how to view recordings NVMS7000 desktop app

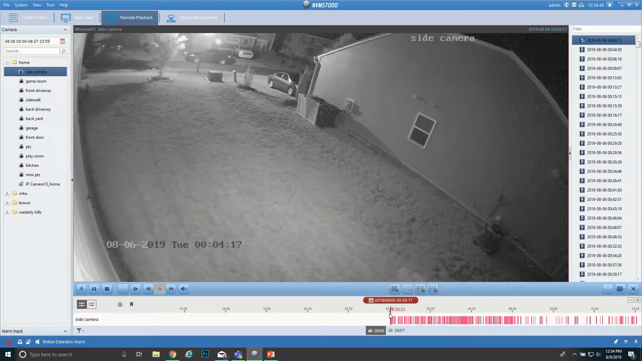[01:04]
0000 is 12 a.m. in the morning time. So all you do is you just drag this is where it's picking up motion and if we want to